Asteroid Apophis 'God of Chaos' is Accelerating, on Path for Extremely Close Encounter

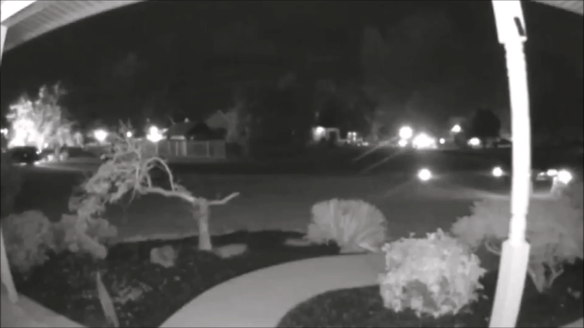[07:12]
A mysterious ball of light lit up the night sky over northeastern China on October the 30th.